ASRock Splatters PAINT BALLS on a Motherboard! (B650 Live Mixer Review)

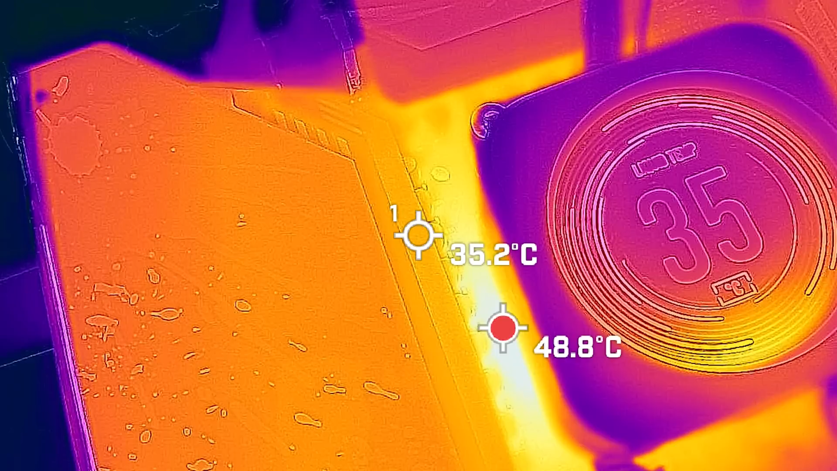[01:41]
However, at a more optimized setting, 5.2 gigahertz, all core, that's right.
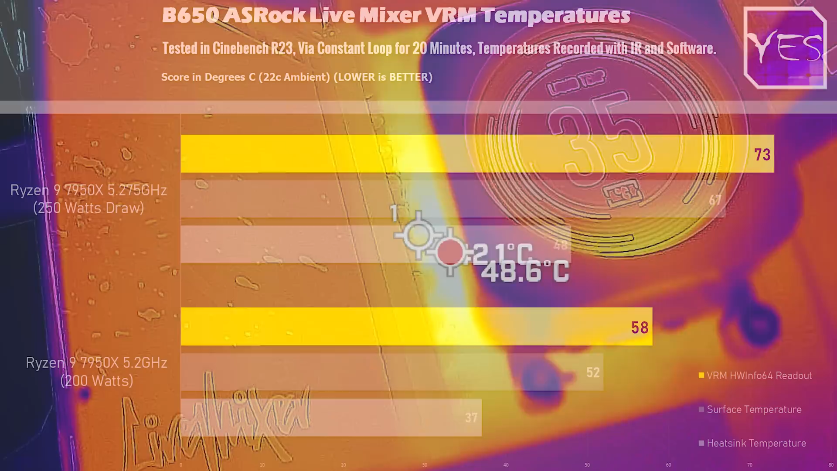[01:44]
Just dropping it down 75 megahertz, we managed to drop the power consumption down to around 200 watts. And here's where we got 58 degrees, 52 degrees,